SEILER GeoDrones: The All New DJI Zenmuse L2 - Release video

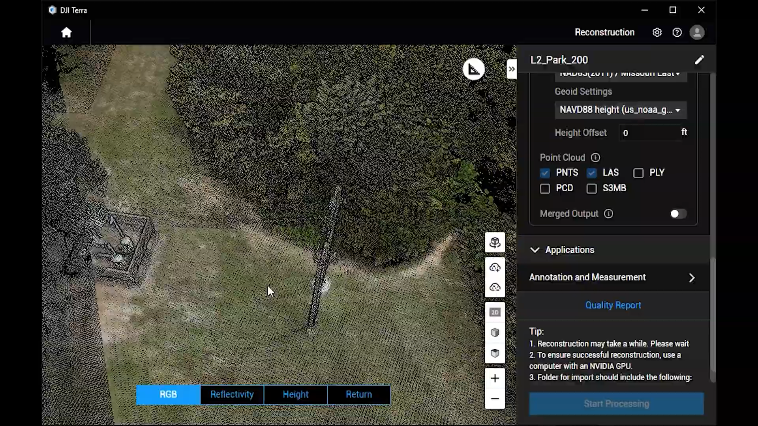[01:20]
you've got the improved camera, and you're able to identify what a specific feature is.
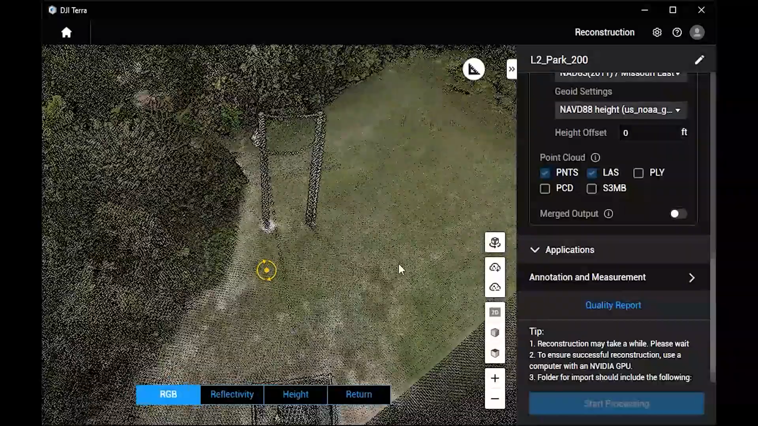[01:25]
Another big feature of this Zenmuse L2 is the scan rate. So on the L1, on the third rate, we were limited down to 160,000 points per second.
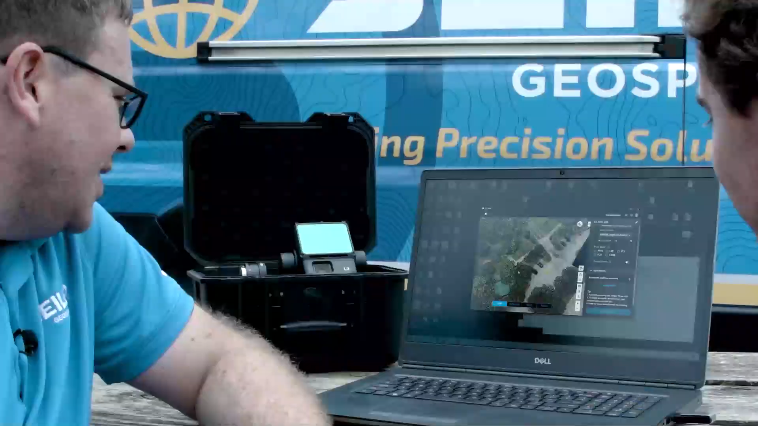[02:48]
That data is wonderful, I think. So let's look at the trees.
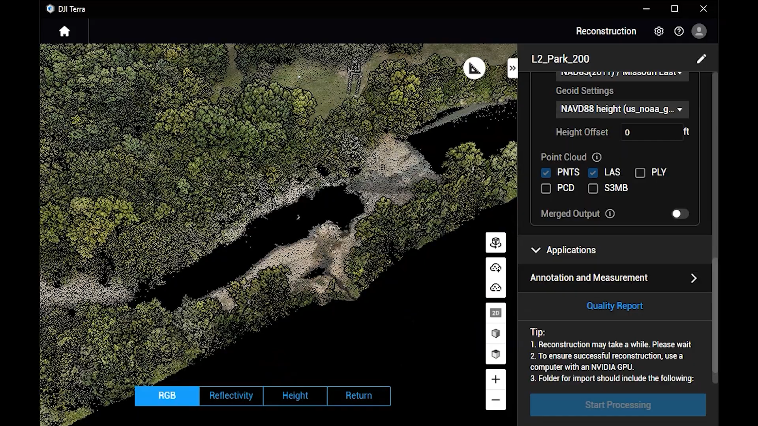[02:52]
And so this is a nice dense area of woods.
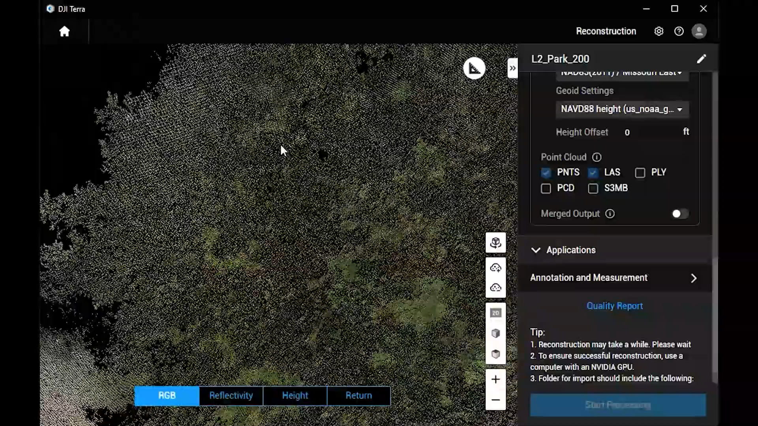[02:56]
And I can see a lot of data on the underside of that. Turn on the height room. Wow.
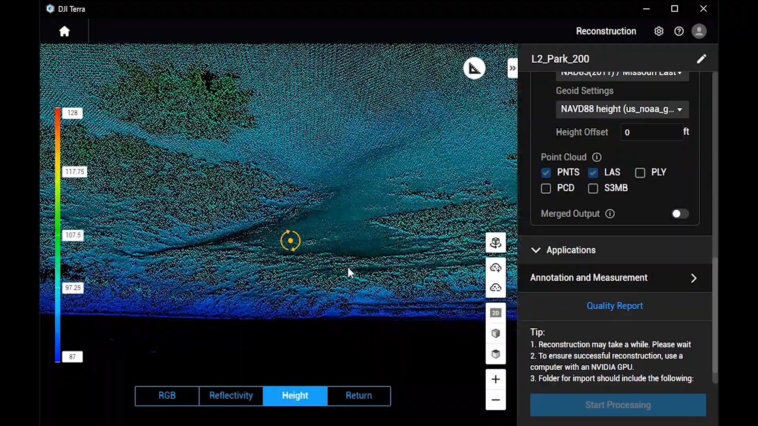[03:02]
Yeah. Holy cow. So there's curb and gutter. Holy cow. Oh my God.
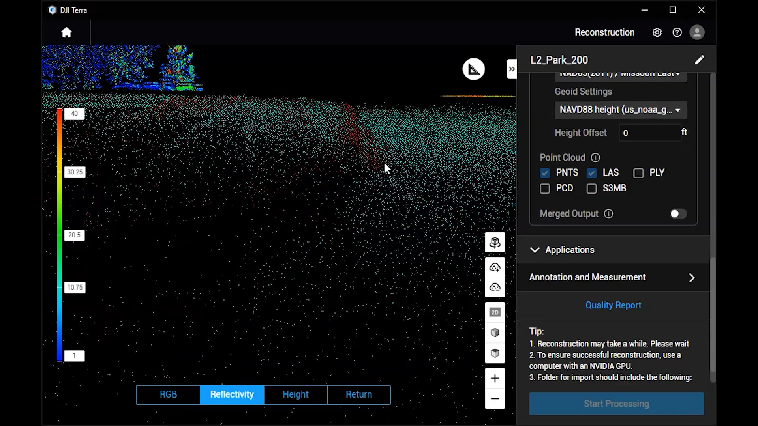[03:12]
And that's without strip alignment and denoise on. Right.
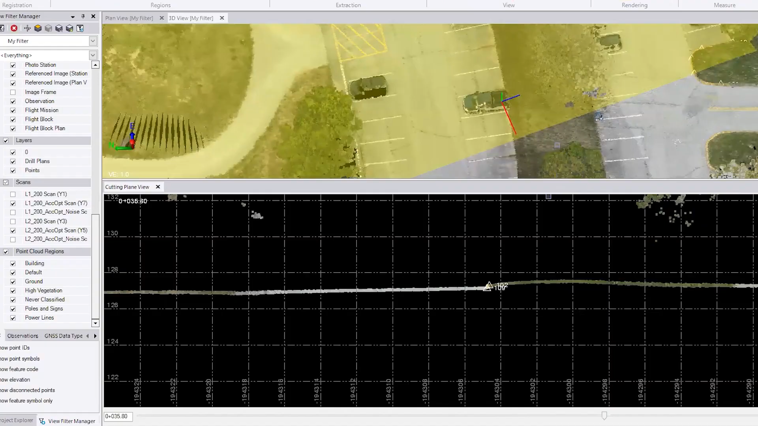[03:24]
We flew both the L1 and the L2 at very similar settings here. The only main difference was that the L2
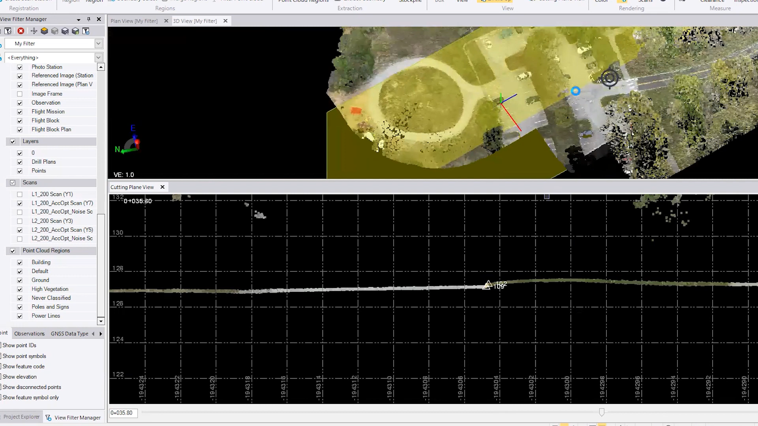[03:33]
has five returns and we're still shooting at 240,000 points per second. Whereas on this sample data set with the L1, we were using three returns at 160,000 points per second.
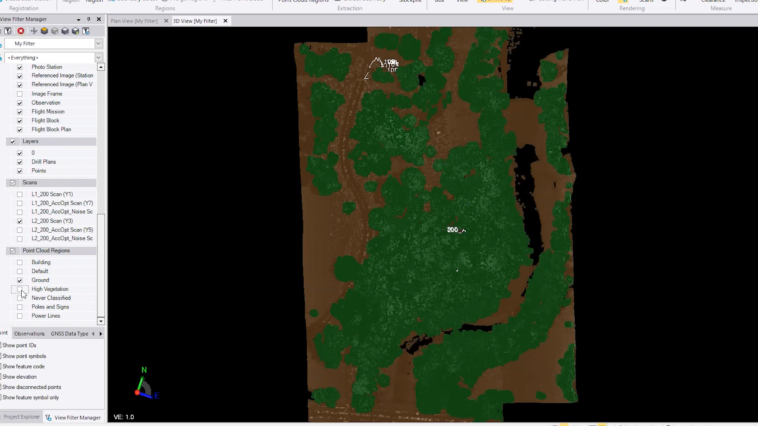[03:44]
So my initial results would show that the ability to get under tree canopy is substantially improved.
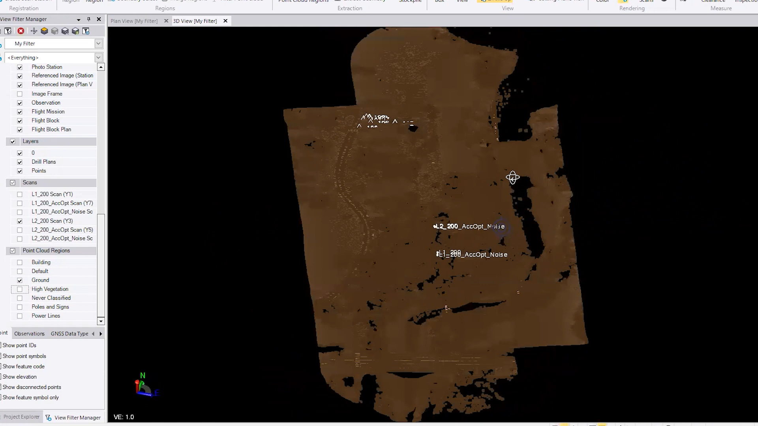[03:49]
So we're seeing more points under there, less gaps. This was some fairly dense stuff. Now if someone's to take this and turn this into a terrain model,
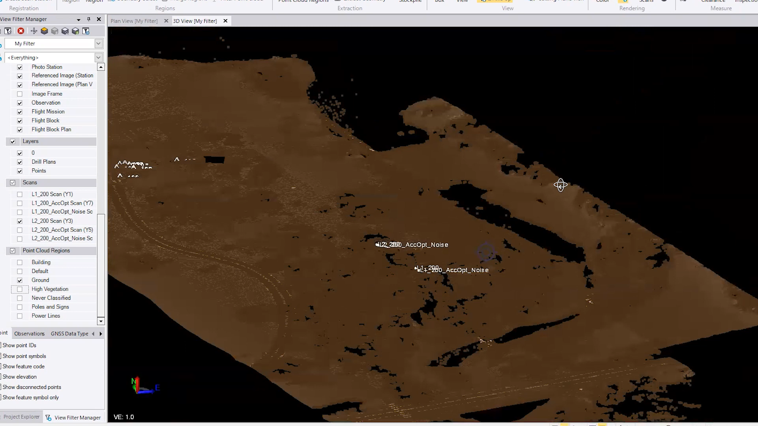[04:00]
that would pretty clearly show you what you're looking at.
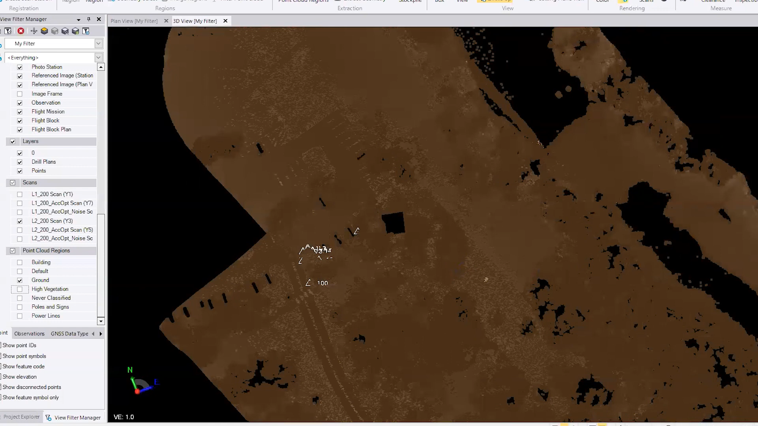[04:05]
Also, the accuracy and precision is quite a bit improved here. For example, this is a curve here in the cutting plane view. And what we're seeing is the red is the old L1 system, which you can see is not quite as accurate and precise. The L2 definitely has some improvement there. So we've also got some survey measurements made here. So point 102 is going to be the back top of curb and 109 is going to be the flow line just ahead of the curb.
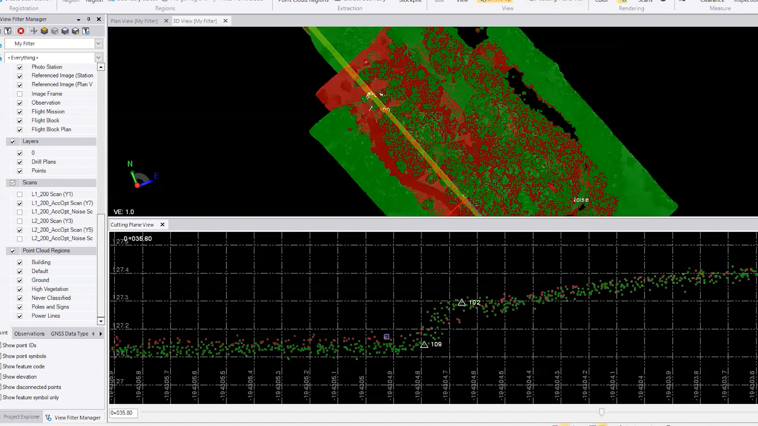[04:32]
Let me go ahead and turn off the L1 data so you can get a clean look at the L2 on hard surfaces. So what we found in the data is we're able to measure hard surfaces much better than we were in the past, right?